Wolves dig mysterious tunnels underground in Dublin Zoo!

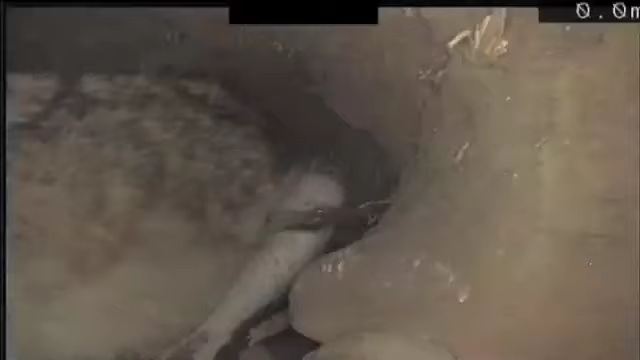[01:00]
What the guys on the cameras are telling us, we've just seen a wolf maybe 15 feet in a chamber on the left-hand side of the main tunnel. We can just get past there.
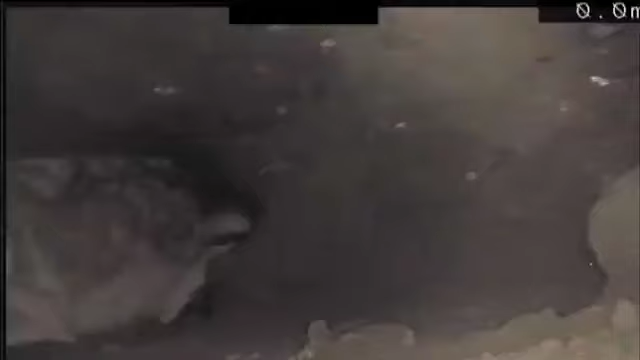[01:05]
We can also see there's another tunnel behind that. And then we're going to go back in and see.